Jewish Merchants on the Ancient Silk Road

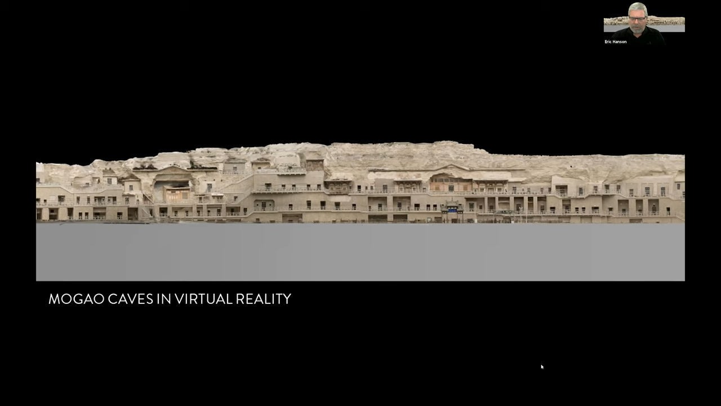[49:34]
the remarkable experience of being able to experience these caves, which are accessible, but quite a, quite a, uh, plane ride from, uh, the United States in any case. So, uh, what I'll, let me go ahead and, uh, advance now and let's see. So the technique, I'm not going to go technical at all. I'm going to go very rapid through this, but, um, this is one of the caves, cave number three.
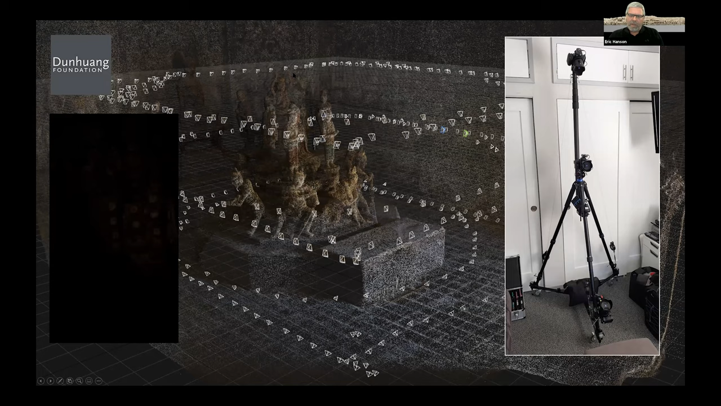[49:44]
And this was shot with a particular rig that I designed with three cameras, the SLR high resolution cameras, and this is kind of, uh, compacted, but it extends out and we get a camera pointing down at the ground. We get one pointing up at the ceiling artwork and we get one, uh, horizontally. And then basically, um, luckily we had really nice grid laid out in most of the caves of one foot squares. So I could, uh, kind of calibrate and, and walk my way around taking these hundreds or thousands of shots.
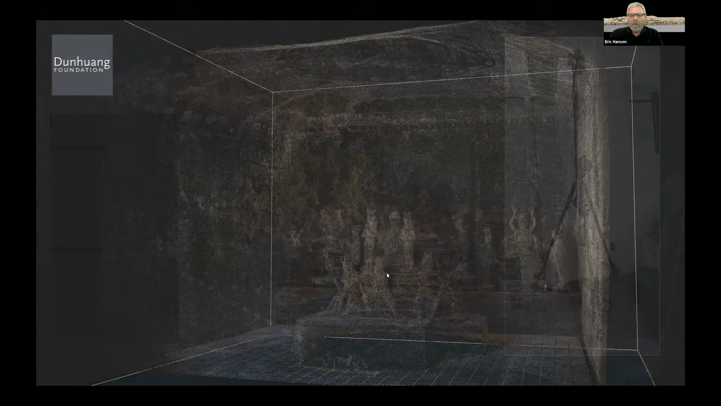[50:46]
Um, okay, let's go on to the next. So what we end up with this, and there's a, this is now in the world of computing, we end up recreating the points of where those cameras were, but we also recreate the intersections of the common points. And these become what are called a point cloud.
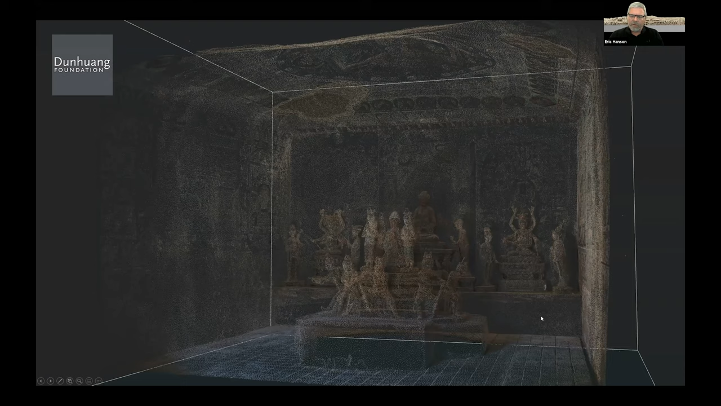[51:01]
And, uh, so now you can see kind of a ghosting of what, uh, this particular cave appears to be. The next step is to take it and to create a solid surface, um, that kind of drapes onto that point cloud. And, uh, so this would be a, what we call a polygonal mesh. And now you can begin to see detail within,
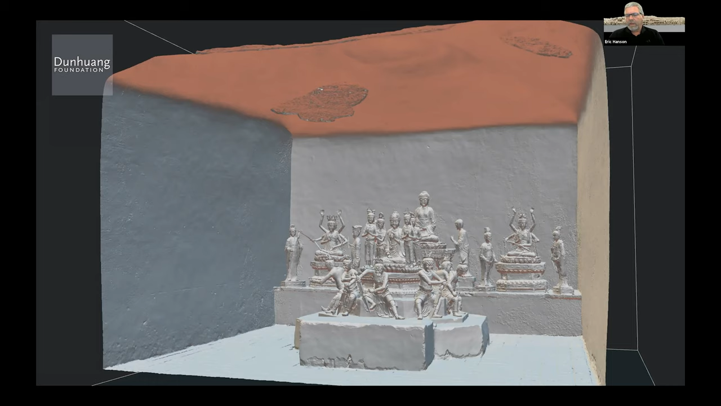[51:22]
but it really all comes together when we take all the pixels of the photography and we, when we project that as a unified projection of all those thousands of images, uh, aggregated into the surface that, that, uh, is draped over this polygonal mesh. Well, of course, this is now a three-dimensional model and with extremely high resolution.
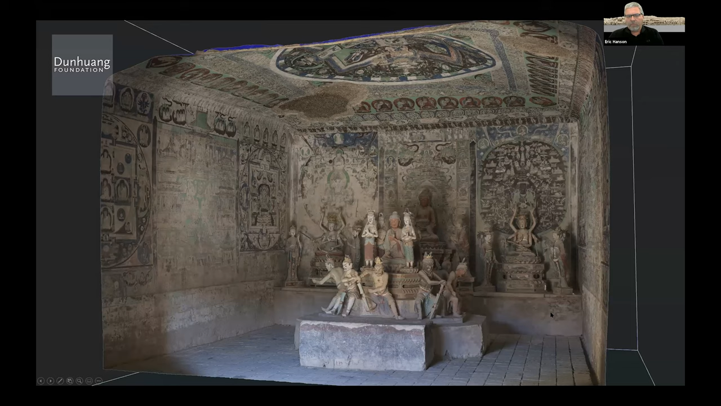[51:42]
Um, this is just a sample view approaching this model.
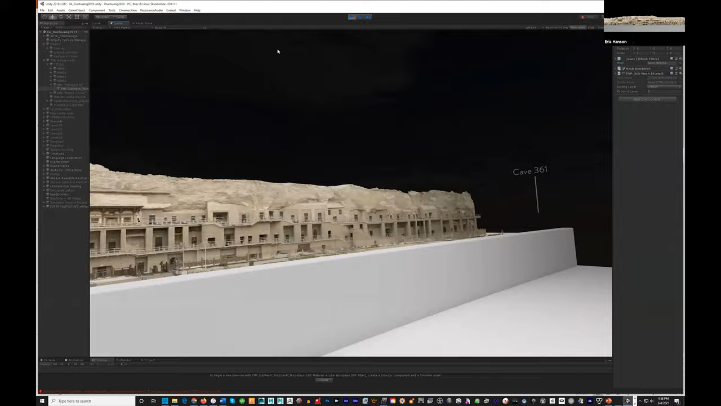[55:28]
I'm sorry, four caves that we have here in the main array. And I'm going to take you into cave 275.